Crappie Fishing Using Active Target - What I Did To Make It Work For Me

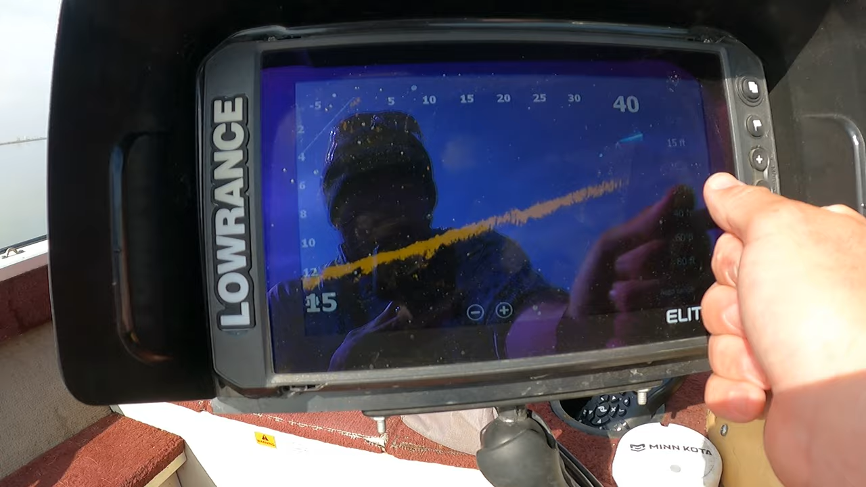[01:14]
back forward range 40, so that's about right.
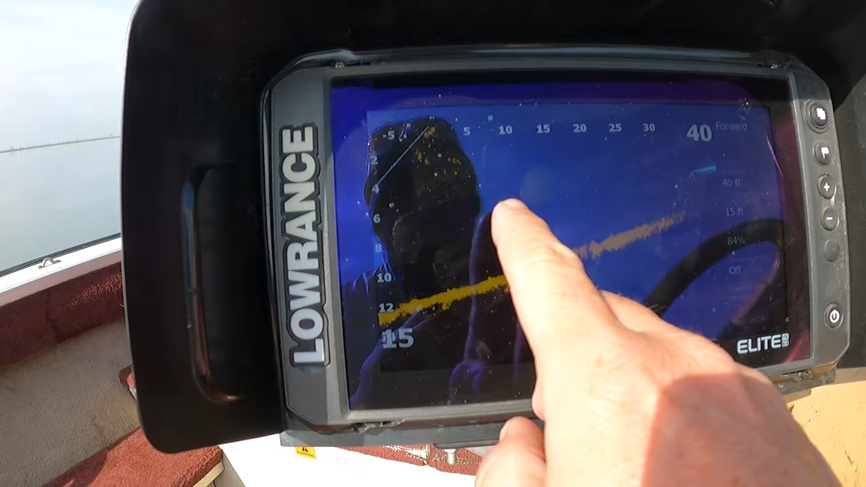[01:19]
That's probably a couple crappie right there, but maybe not.
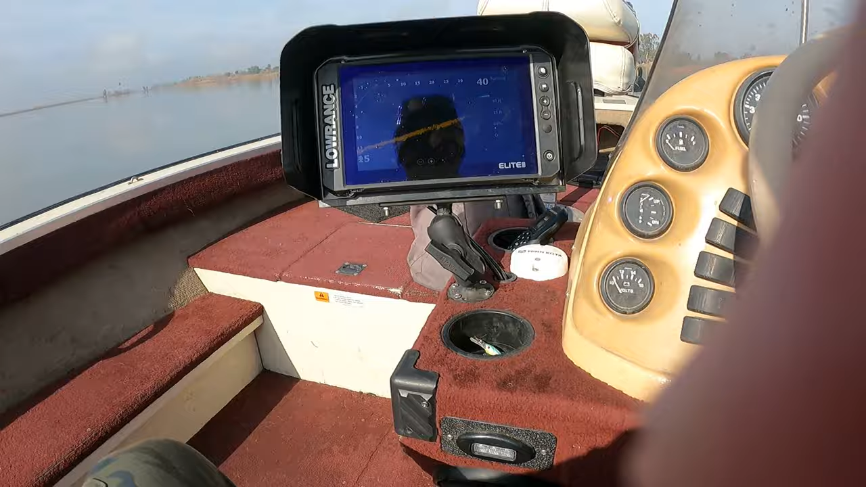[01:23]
Either way, it's kind of grainy, not the best screen, and I don't have a front
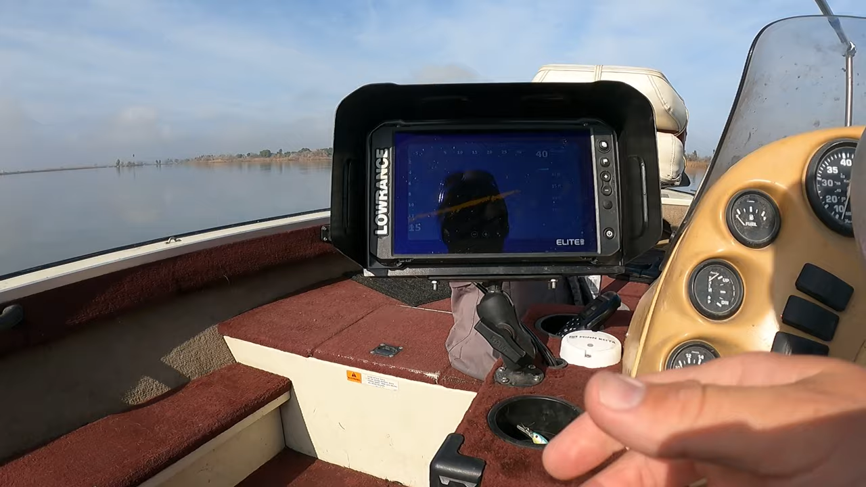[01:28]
unit to see it on because I couldn't afford one.
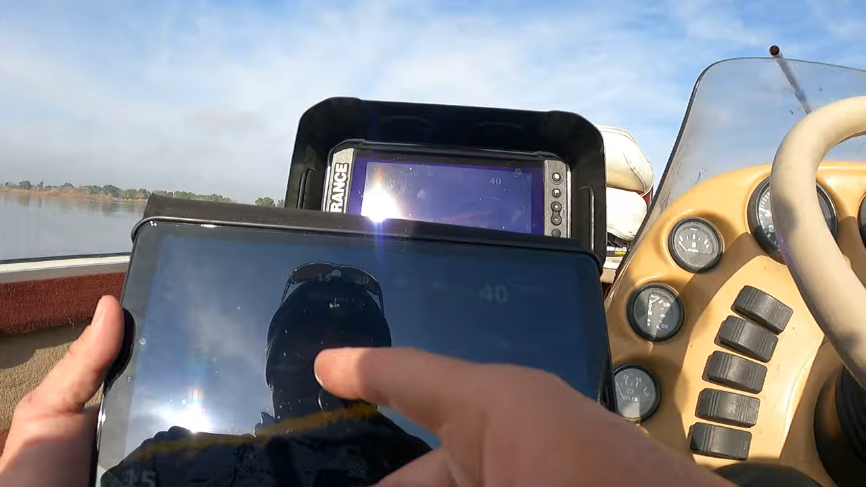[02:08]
Now there is my screen on my tablet. And I can walk up to the front,
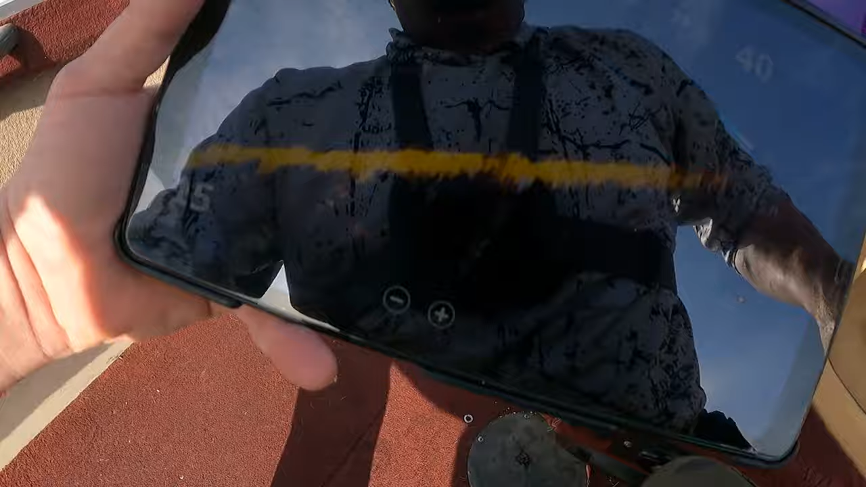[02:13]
sit down where I'm going to fish, and
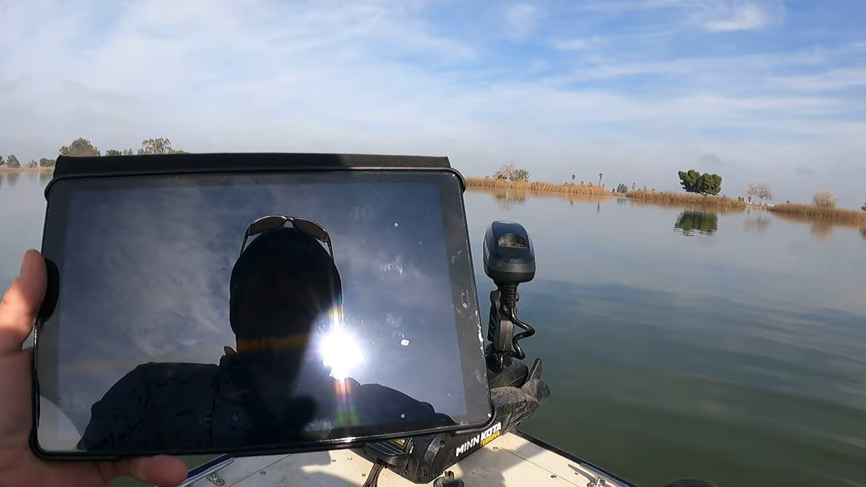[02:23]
look at everything instead of having to look behind me or buy a $4,000 big unit on the front. I can just take my tablet,
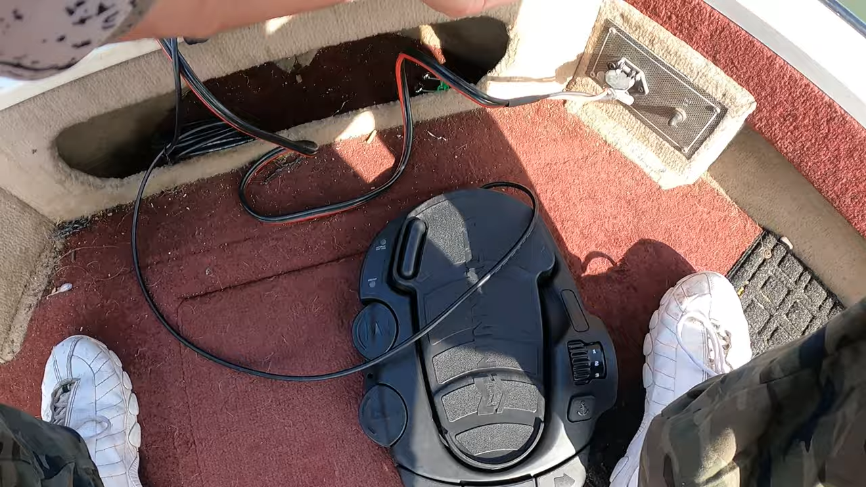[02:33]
put it right there, and bam, I have a forward sonar unit, and you can actually access everything back there.
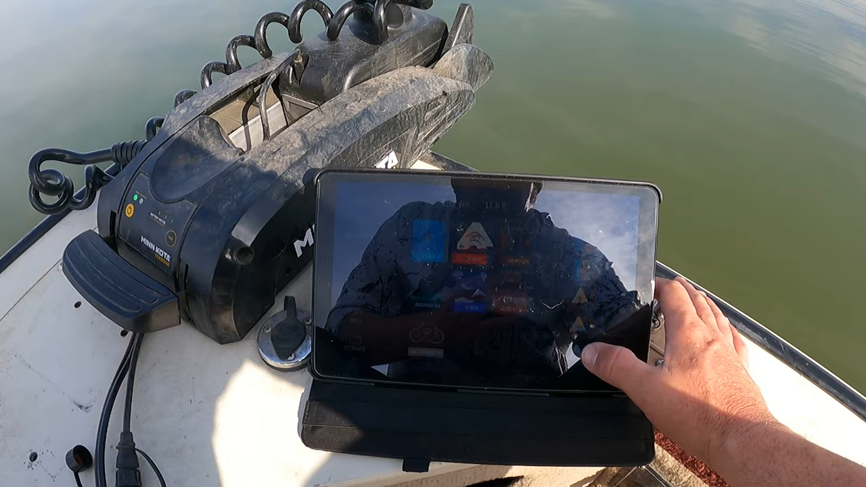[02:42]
So if I want to switch back to, say, sonar down scan, I can do it right here and switch all over to everything I could do on my actual unit. It's amazing. But the best part is when you go to active target, you can see how grainy it was on that other screen. Doesn't look so grainy here, does it? It's the picture is amazingly cleaned up, which I don't understand at all, but I'm gonna roll with it. So hopefully we're gonna go find some crappie here, and we'll see you in a minute with the fish on the line.